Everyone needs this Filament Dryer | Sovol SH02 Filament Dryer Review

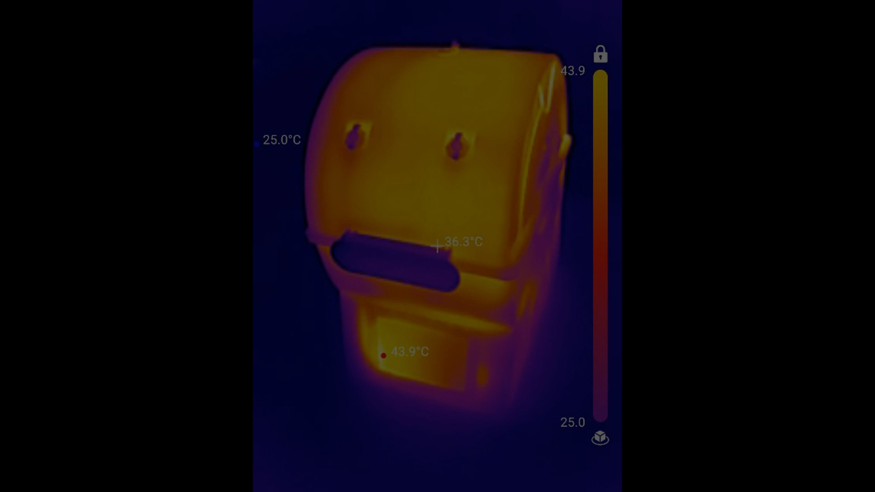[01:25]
On screen: spot 36.3°C, max 43.9°C
Looking at that action with a thermal camera, we can see that after 30 minutes of heating, there is a discrepancy in temperatures.
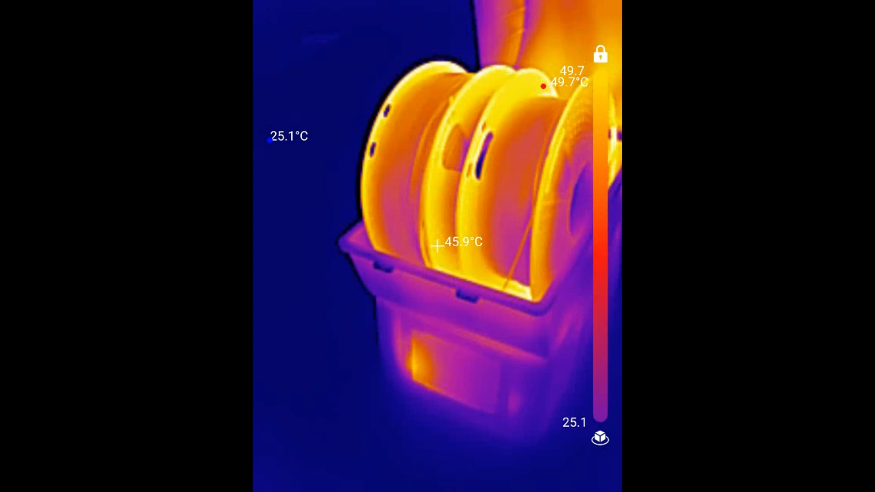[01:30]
On screen: spot 45.9°C, max 49.7°C, min 25.1°C
When set to 50 degrees Celsius, we see that the front of the spools are at 38 degrees,
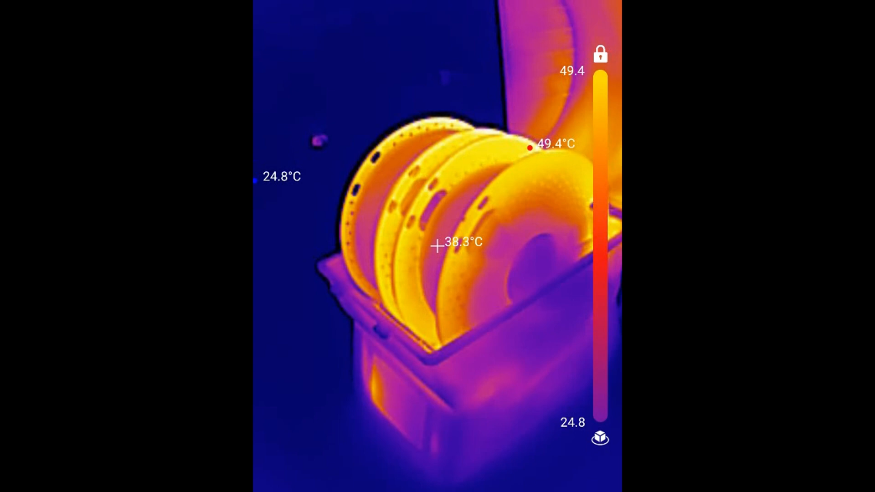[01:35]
On screen: spot 38.3°C, max 49.4°C, min 24.8°C
and if I rotate the spool, we can see that the back side is at the 50 degrees Celsius.
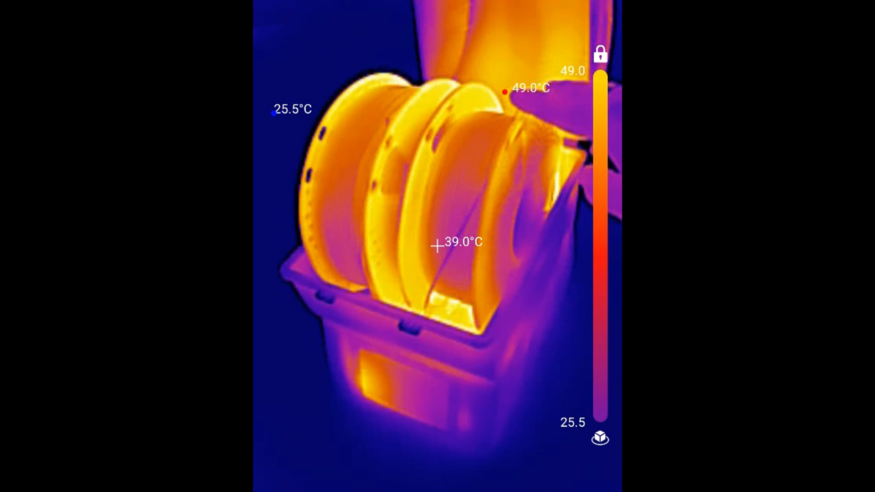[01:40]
On screen: spot 39.0°C, max 49.0°C, min 25.5°C
This does even out over the next hour or so, but the back is always going to get more direct heat. The SHO2 has a 150 watt heater, with a programmable temperature range of 40 degrees Celsius to 70 degrees Celsius.
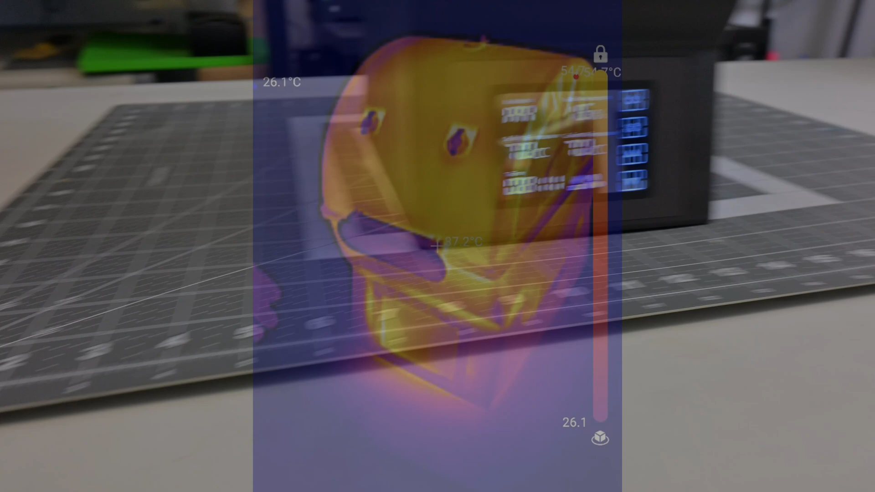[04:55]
The surface was at about 62 degrees celsius after the dryer was running at 70 degrees for 2 hours.
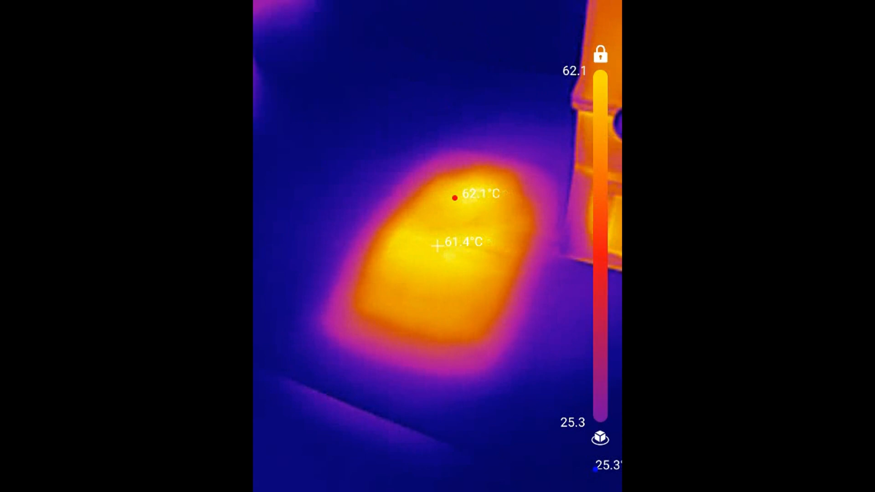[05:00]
I don't think that's a problem, but make sure that you don't run this dryer on any temperature sensitive surfaces.